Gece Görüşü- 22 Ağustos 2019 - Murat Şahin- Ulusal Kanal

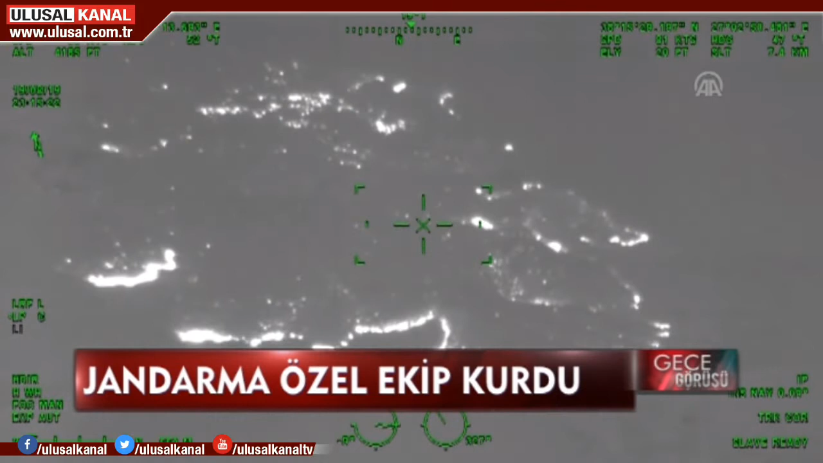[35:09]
Terörle mücadelede etkin olarak kullanılan İHA'nın 22 bin fit yükseklikte kaydettiği
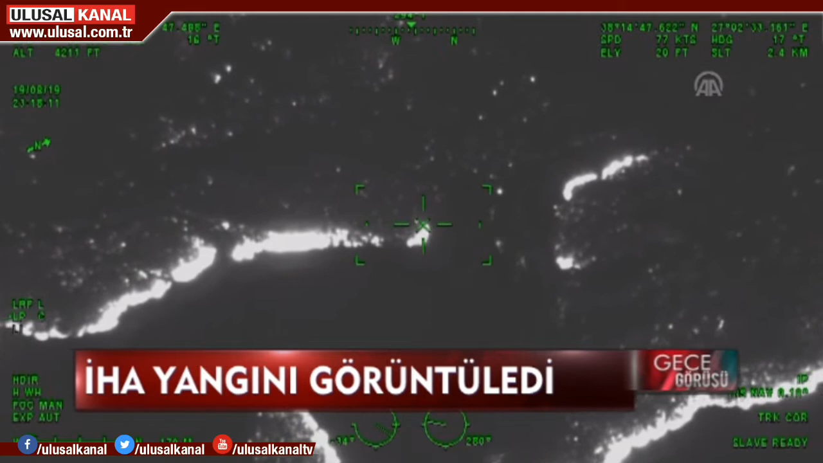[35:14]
görüntüler yangının boyutunu gözler önüne serdi. Öte yandan İzmir'in Karabağlar ilçesinde pazar günü başlayan ve 2 gün 5 saat sonra kontrol altına alınan yangını soğutma çalışması devam ediyor.